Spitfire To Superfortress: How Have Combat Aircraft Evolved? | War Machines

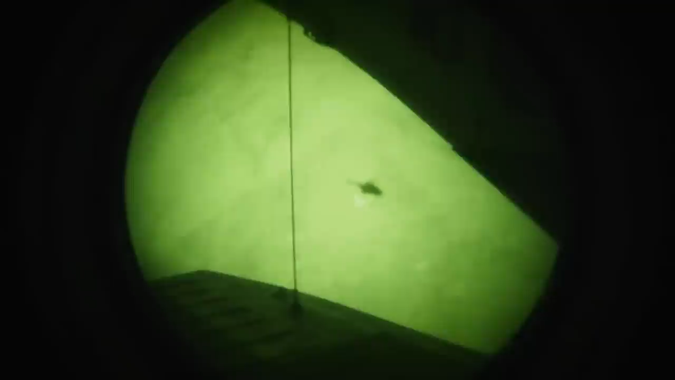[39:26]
monster enables pilots to sink on board gun movements to the perspective of the helmet wearer potential targets